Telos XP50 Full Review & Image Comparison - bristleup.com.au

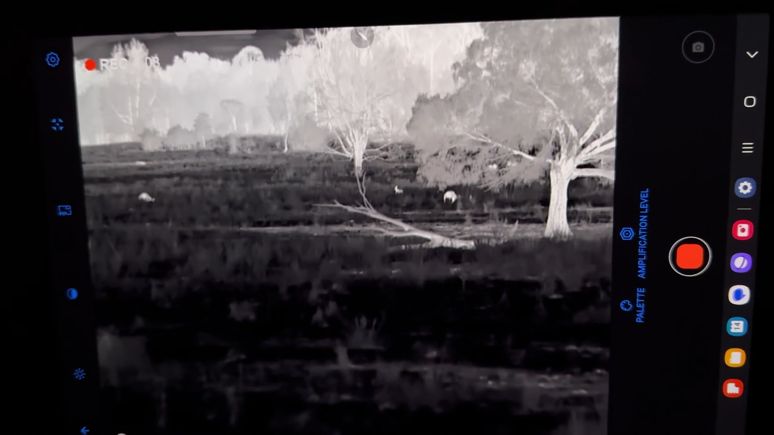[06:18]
They definitely stepped it up with their new units, with their new sensors.
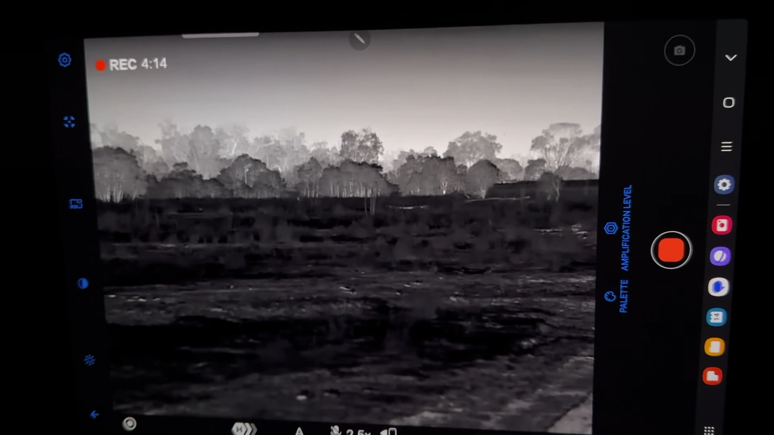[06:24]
And this Wi-Fi experience is quite good, and image quality is a lot better than I was expecting.
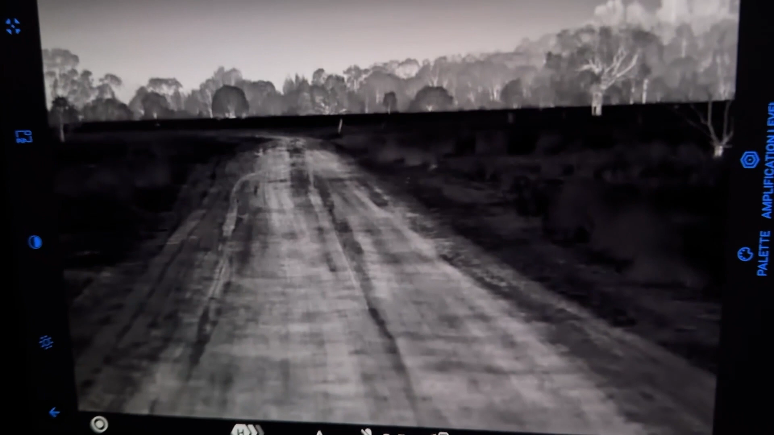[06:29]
Definitely a better result than what I got on the Axion. All right, let's compare the image quality we see through the thermal with what we actually get on the screen.
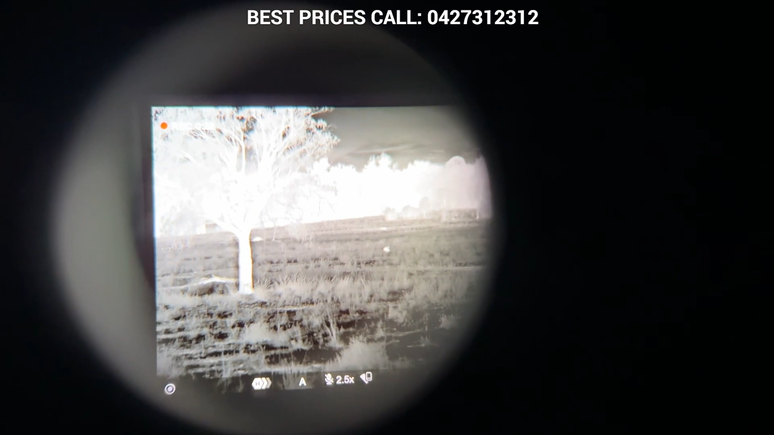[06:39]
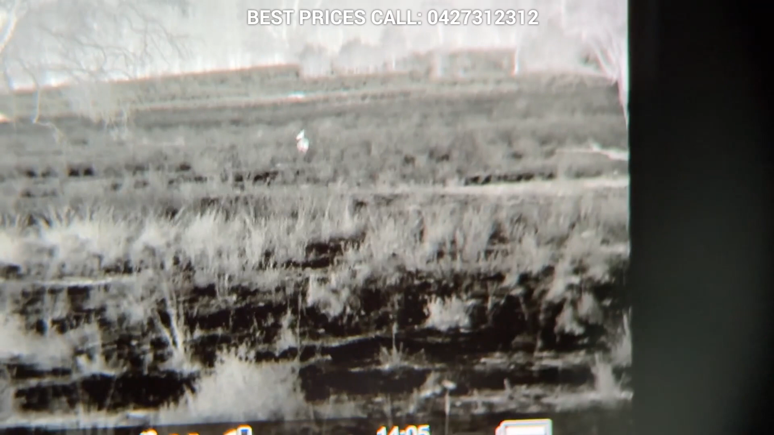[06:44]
Now, as you can see, the detail there in the grass, the detail on the kangaroo,
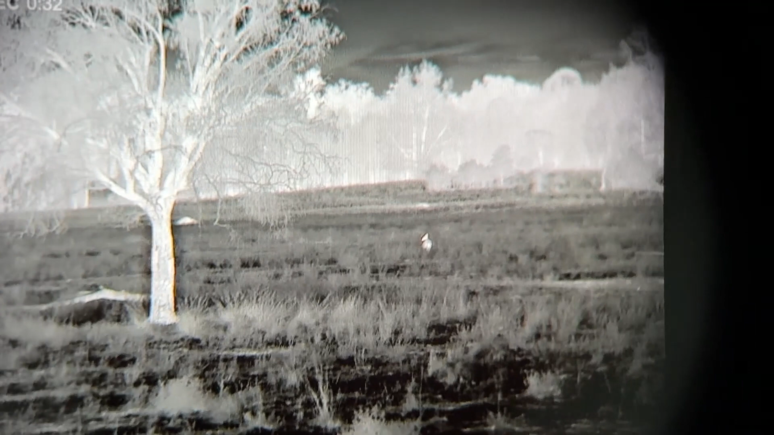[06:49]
the detail on the tree there. It's quite hard to do this, so just bear with me.
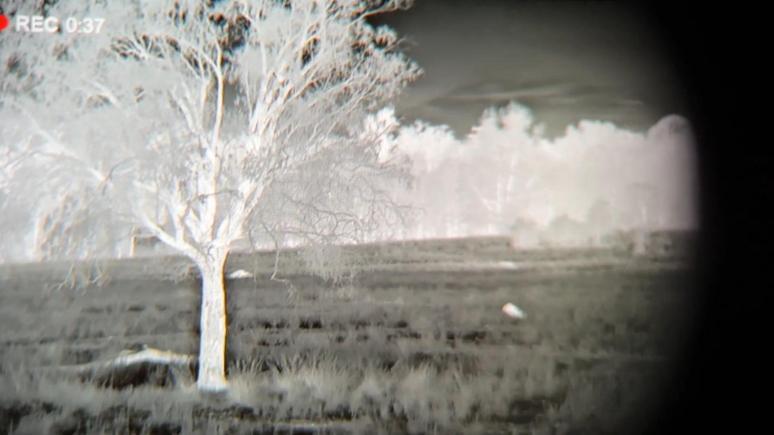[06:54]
It looks very good through the thermal.
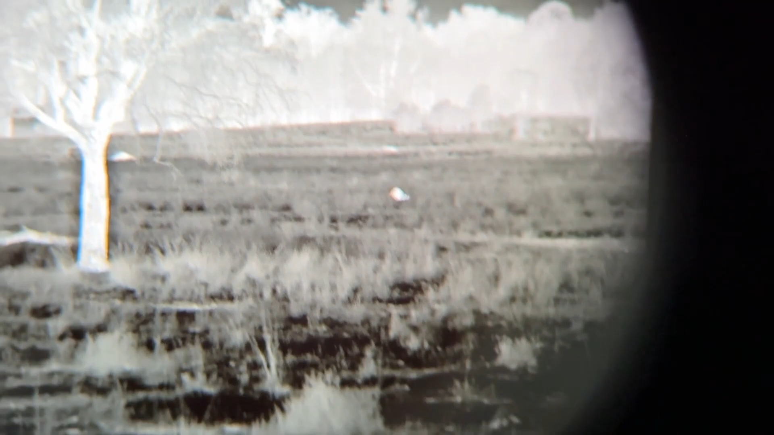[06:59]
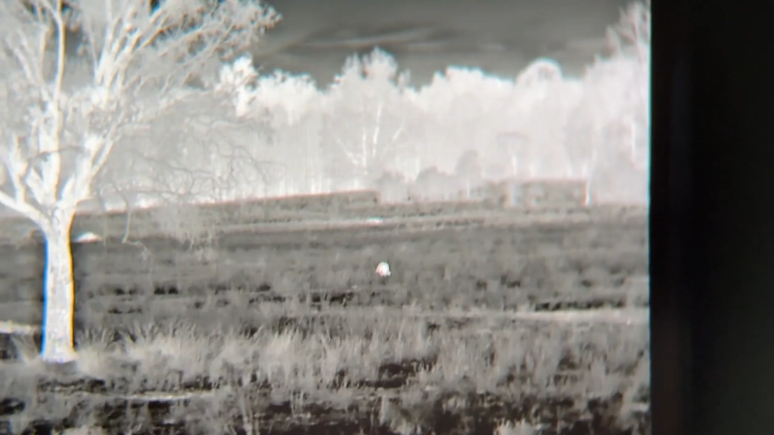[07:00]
Take that in, and we'll go in and have a look on the cab. So look at the tree and look at the roo.
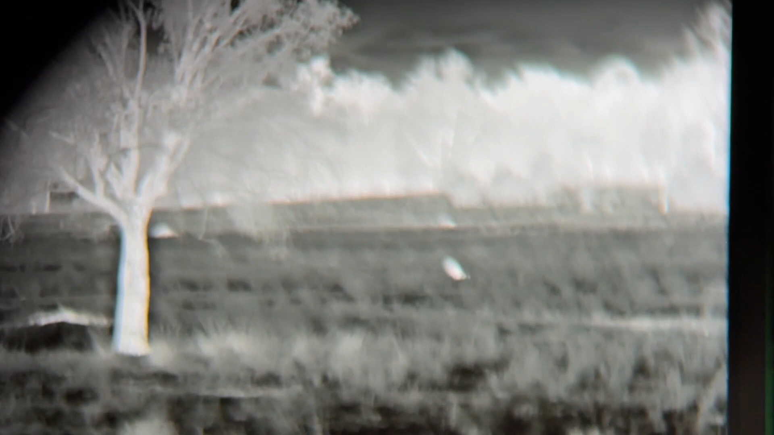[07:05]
And we're just specifically looking at the detail mainly, like how clear it is,
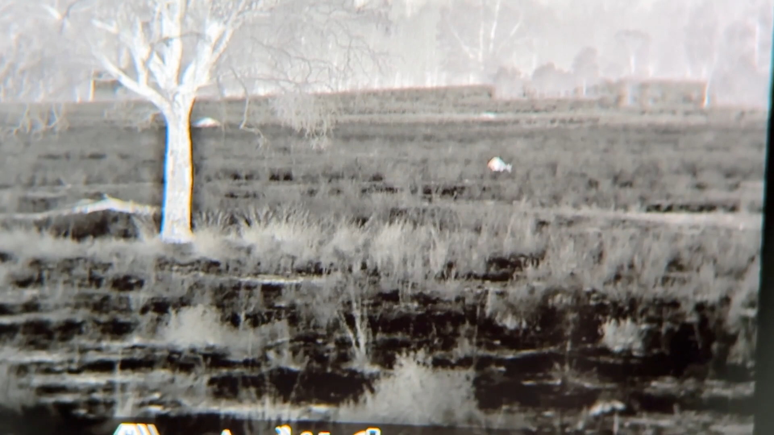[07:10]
versus how pixelated it could be.
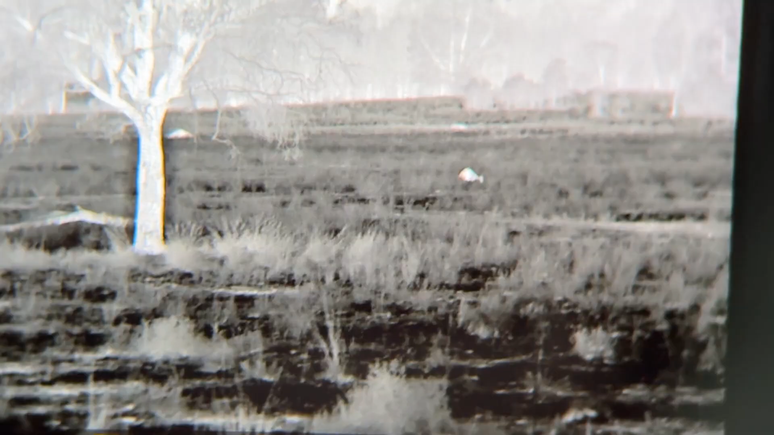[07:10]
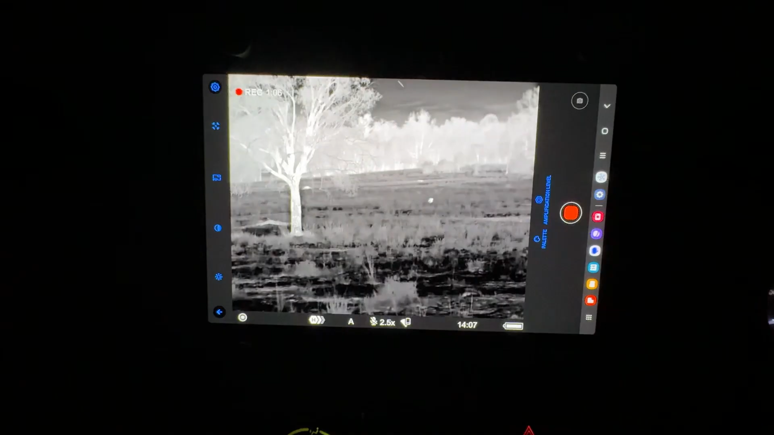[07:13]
All right, back in the cab here now. And we can see, now that I've compared it,
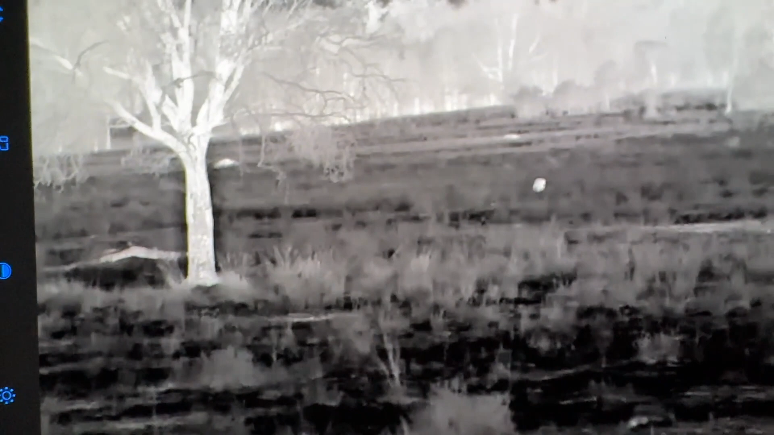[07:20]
I can see a lot more pixelation there than what you see through the thermal.
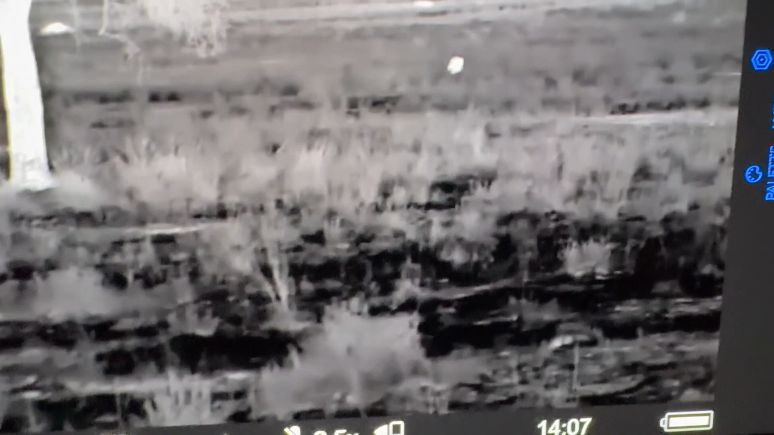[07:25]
But overall, it's still very, very good. The fact that we can actually see the bark and detail on that tree is a good indication. If you get a lot of pixelation, it'll start blending in the tree trunks all into one colour.
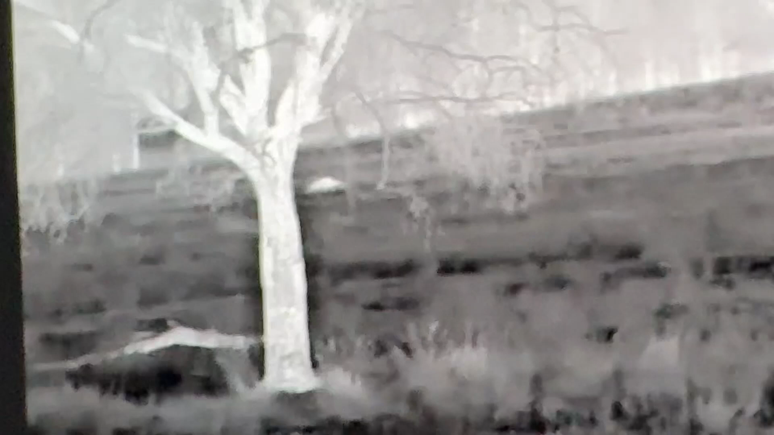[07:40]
So we can still make out the branches and everything, and the kangaroo there.
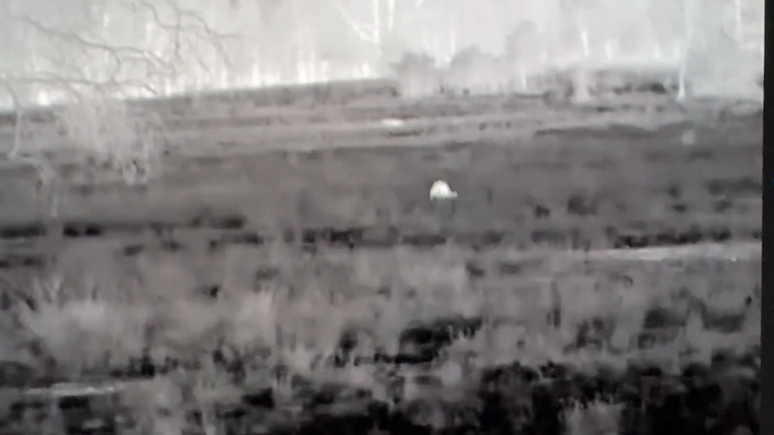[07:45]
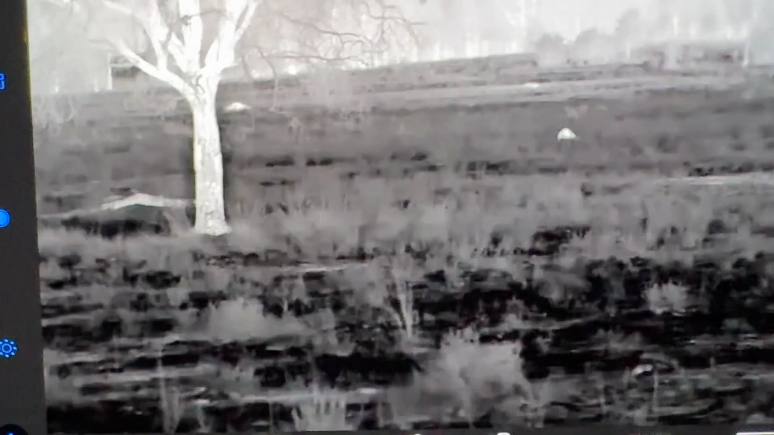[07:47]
But I was hoping that kangaroo would lift his head up, but he just doesn't want to.
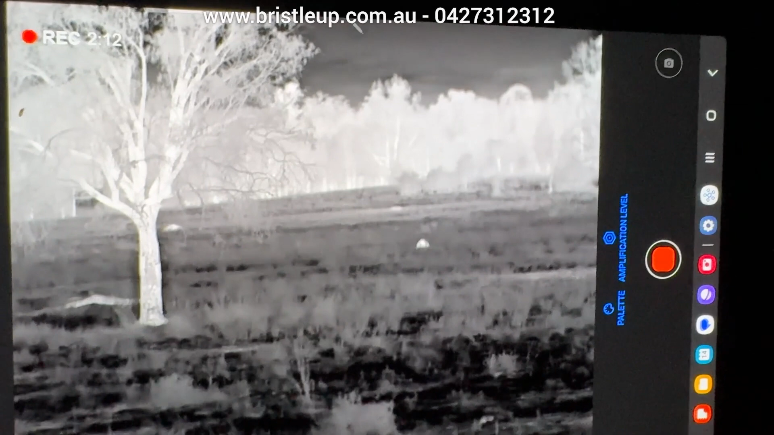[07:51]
But that gives you an indication of the quality versus what you see through it versus what you get on the wireless.
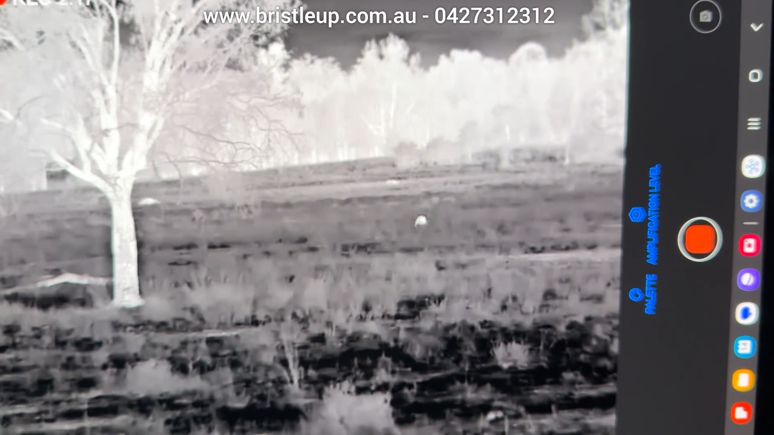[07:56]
It's quite good. I would be happy with that.
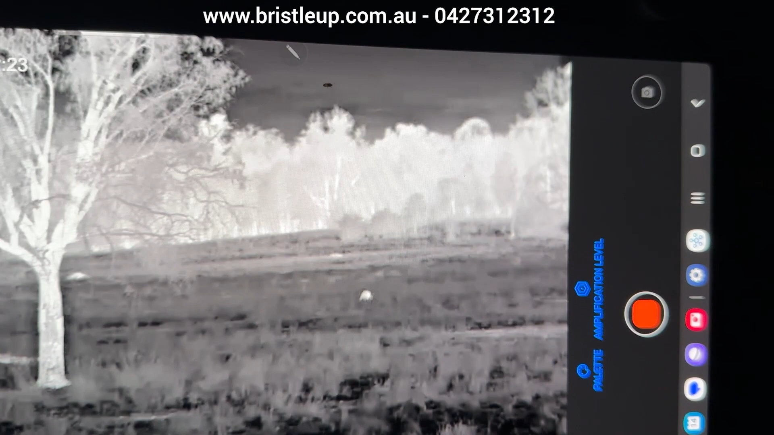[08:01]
Some thermals I've tested, at this distance on a roo, you wouldn't even be able to tell it's a kangaroo.
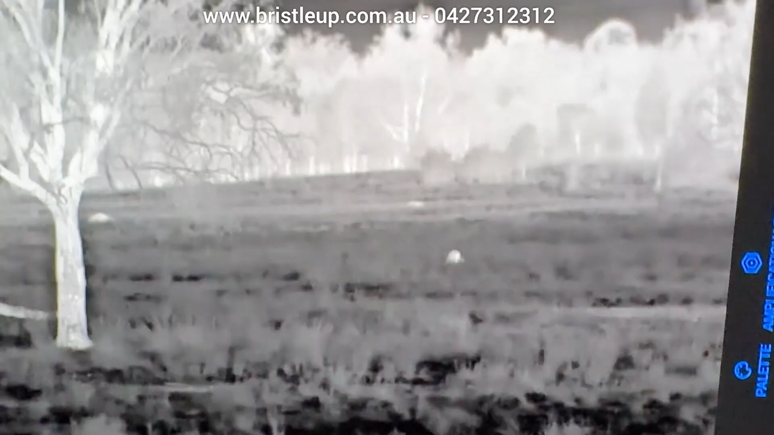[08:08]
So I'd give it a rating of probably 85% out of 100.
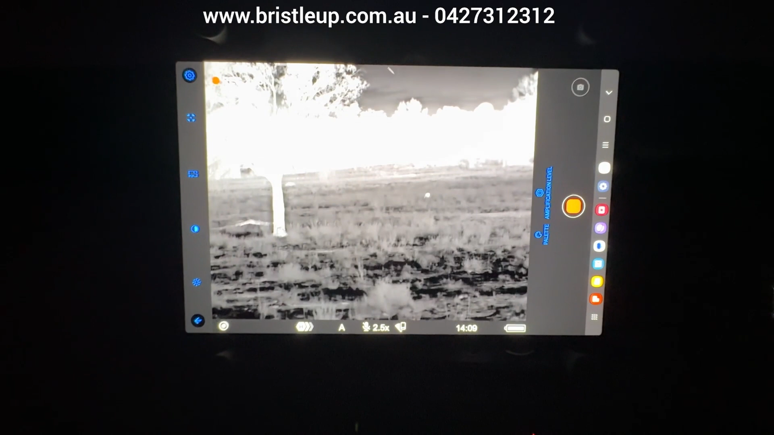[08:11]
So basically what you see through the thermal versus what you get on the monitor is about 85%, which is quite good.
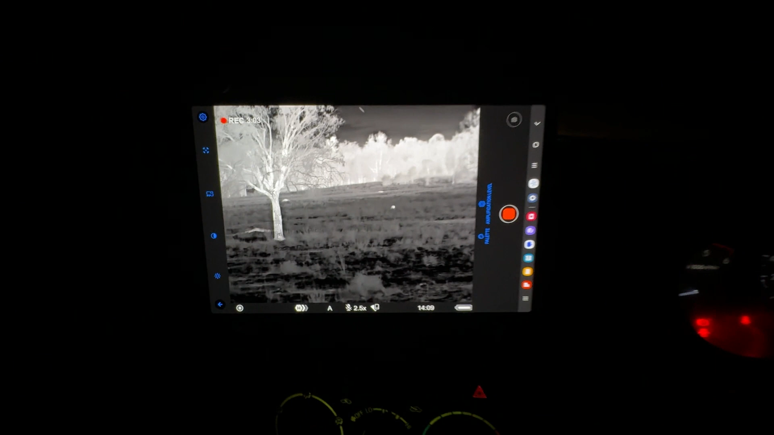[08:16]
Some thermals I've seen, it wouldn't even be 50% of what you see through it.
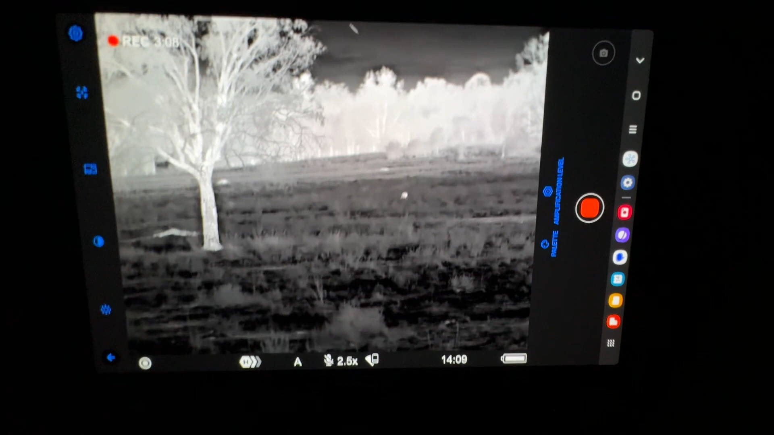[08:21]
So I'm very impressed with that.
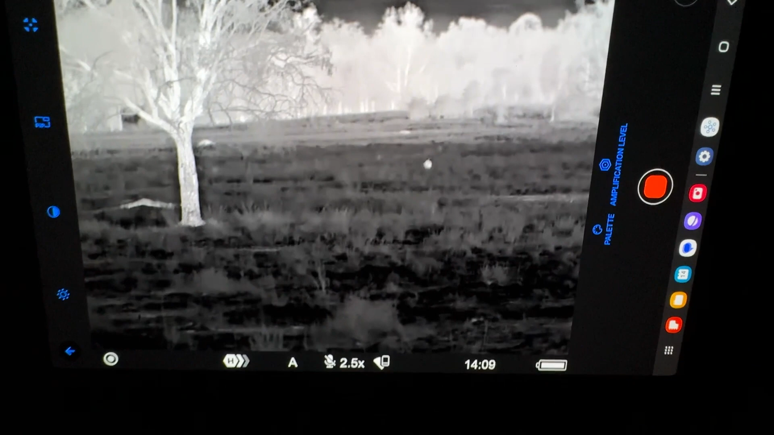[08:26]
Now, once again, this is on Android, on a Samsung, the latest Samsung tablet, S9.
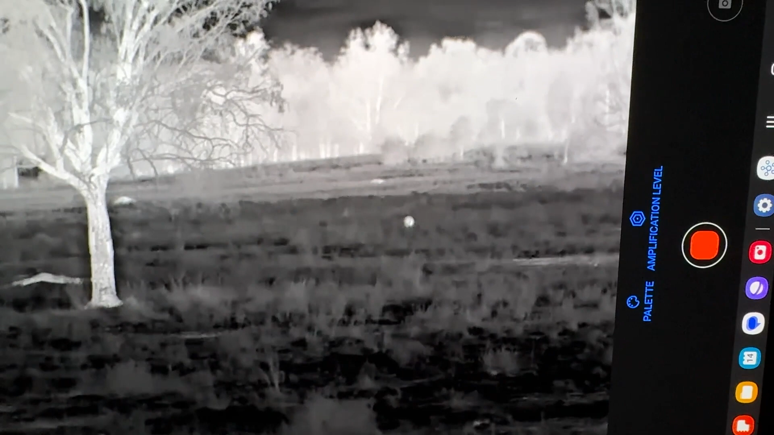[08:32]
Yeah, keep that in mind.
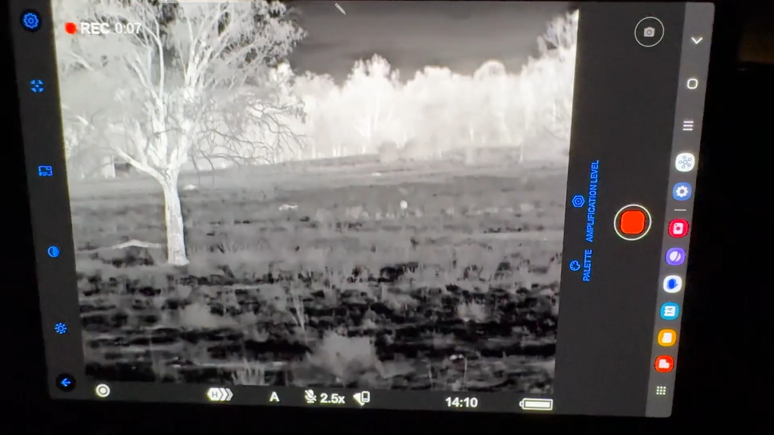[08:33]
All right, now we're going to take a look at actually the option in the app and how you connect to the actual thermal itself. So we'll close down out of the app.